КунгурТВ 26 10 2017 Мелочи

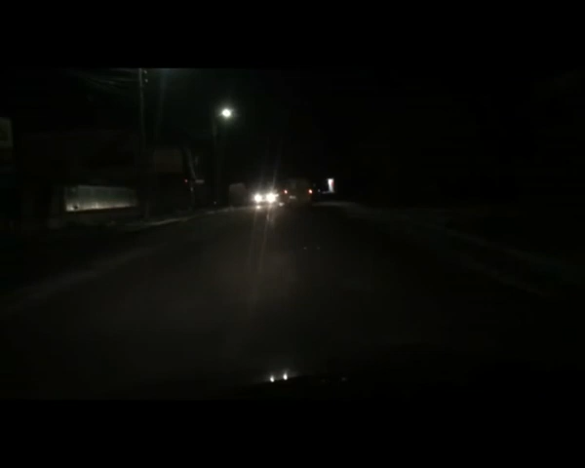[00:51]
И вот что мы видим. Фонари еще есть, но последний, по крайней мере, из видимых мне,